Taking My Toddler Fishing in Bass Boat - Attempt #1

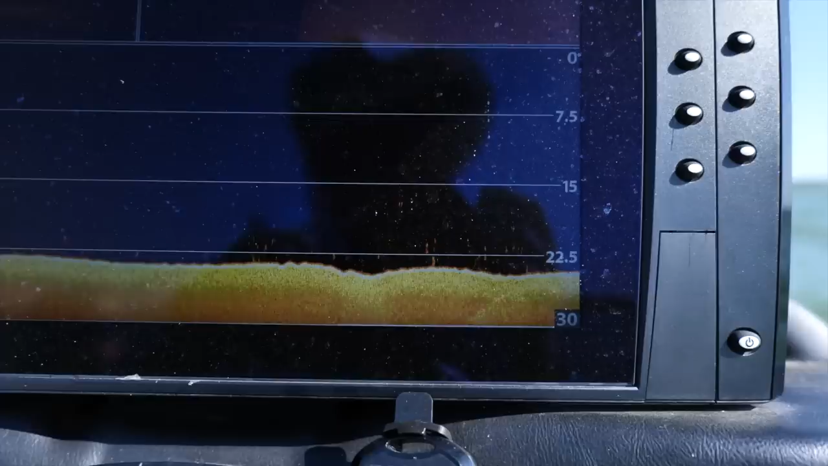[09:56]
they're kind of just spaced out all about the same depth they're starting to get on the bottom more which
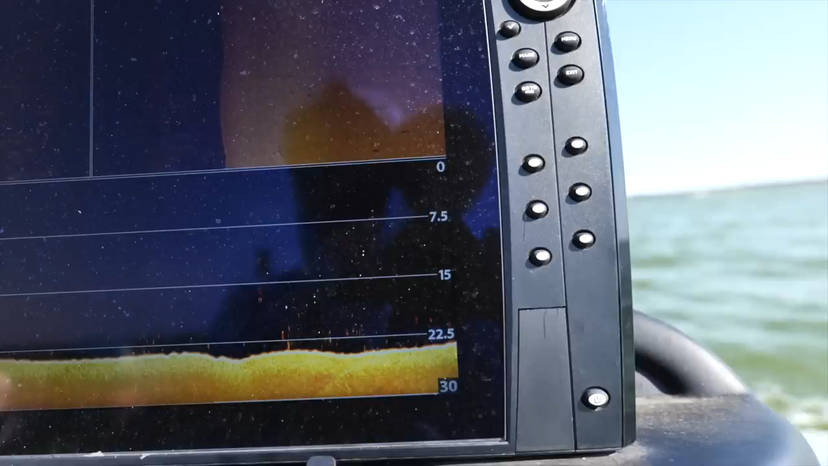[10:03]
is good but i want them just all together
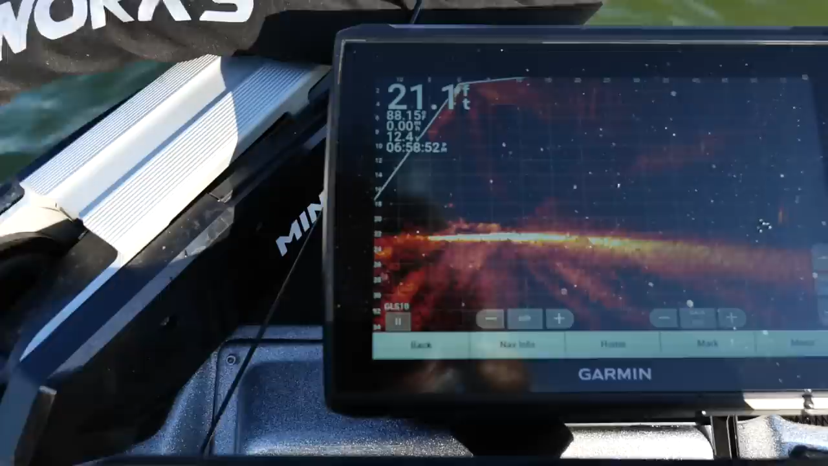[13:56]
all right guys i just i just found like a really weird school of crappie out here in the middle of the lake it's crazy like i've never fished this spot before i thought it was white bass it stopped the boat and it turns out it's crappie just got a keeper so
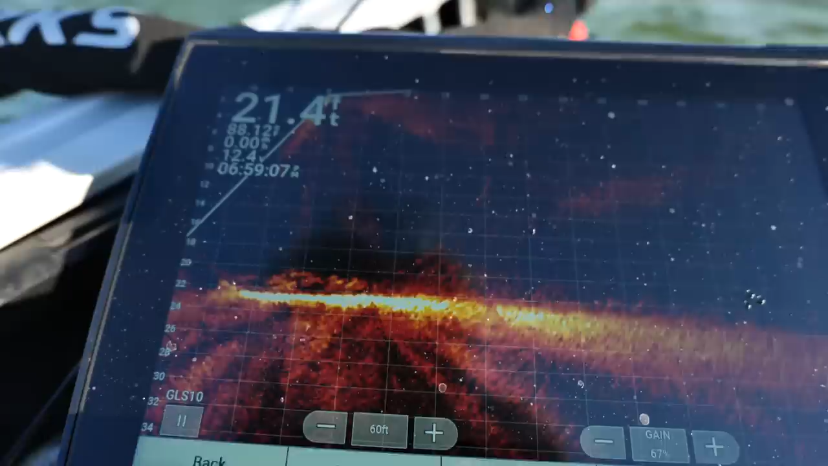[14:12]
well i'm gonna cast in there one more time if i get three in a row i'm gonna get emmy up here try to get one of these tip tapped it tip tapped it i bet they would eat that little spoon emmy's got tied on
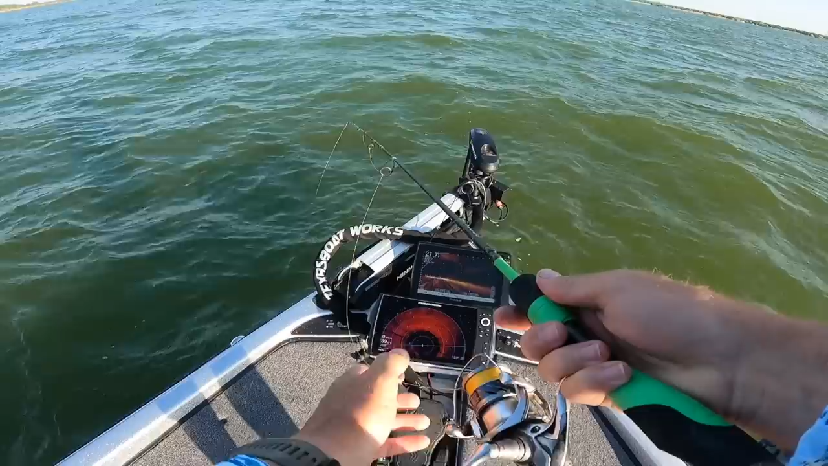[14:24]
comes that same fish got him they're fairly aggressive most of them are small but perfect emmy size fish